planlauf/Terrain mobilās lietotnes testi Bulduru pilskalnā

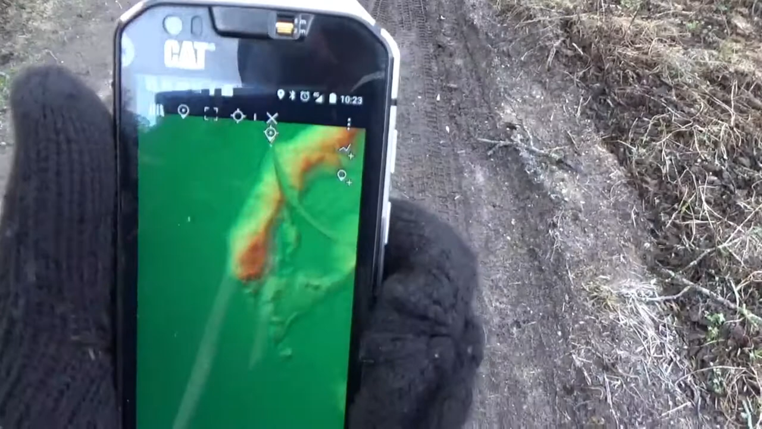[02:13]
Šis ir Buldurpilskalns... Buldurpilskalna modeļa attēlojums 2D.
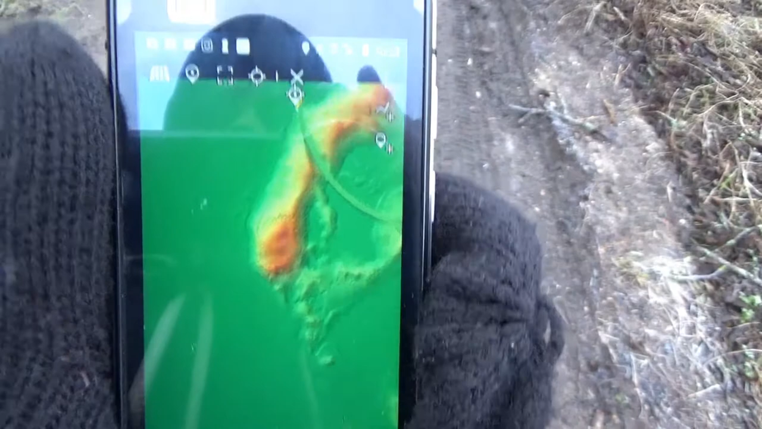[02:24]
Un šeit esmu iezīmējis starta punktu. Un došos tālāk uz priekšu.
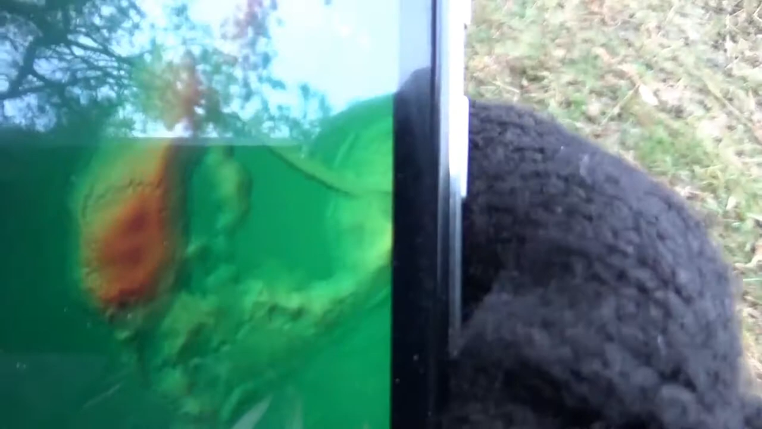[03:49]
Uz viņa ir interesants zigzaga, redzam, tie ir ierakuma paliekas.
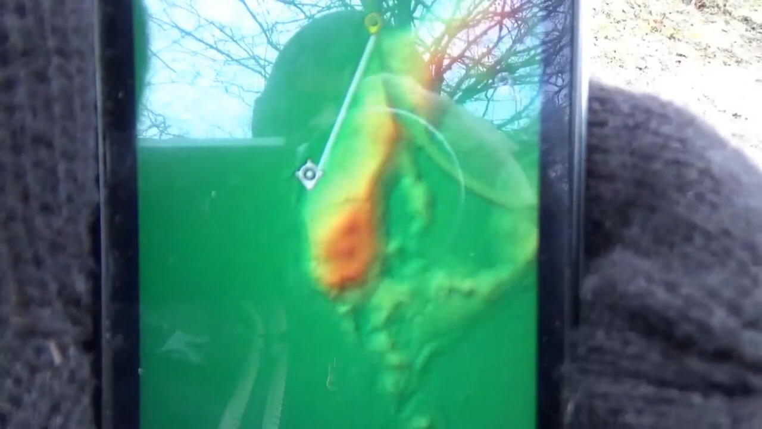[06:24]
mēs esam piekļūjuši pie paaugura, kurā tranšējas.
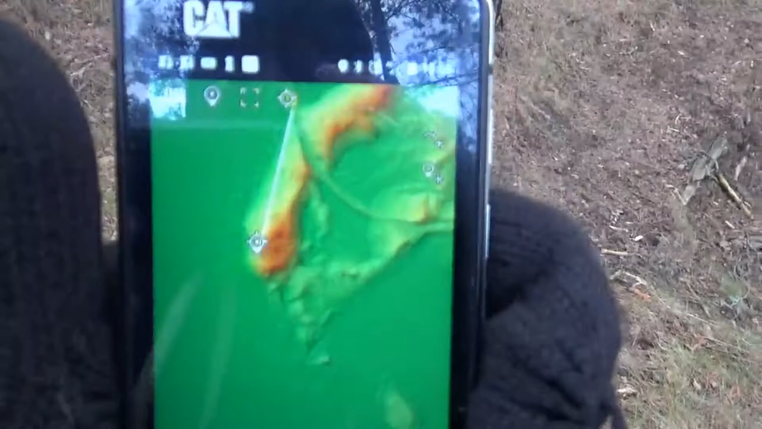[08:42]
Jā, vienīgais, ka viņš man no jāmācās pirmā reizē zīmēt aiznu līniju no starta punktu, man vajadzēja pīnu iespraust.
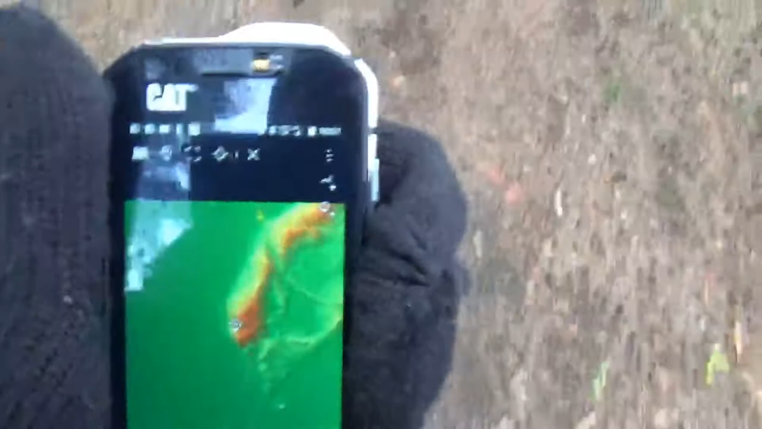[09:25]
vai ir iespējams tīri intuitīvi saprast, kā tas viss darbojās.
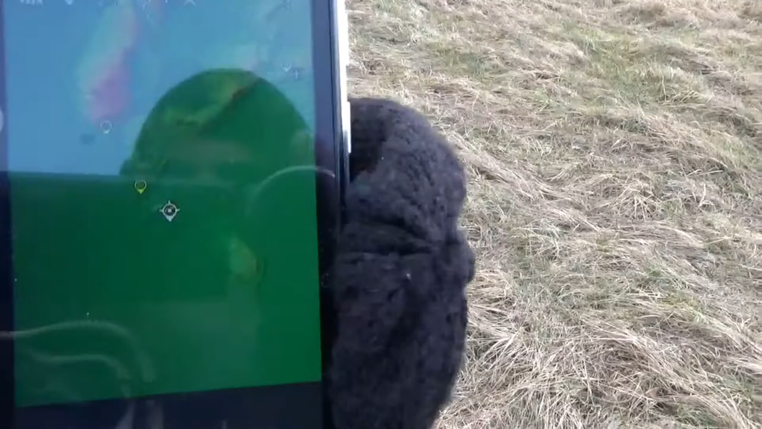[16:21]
Tā tad tā ir vieta, kur atrodas informācijas stands. Un mēģināsim tikt pie Pilskalnu.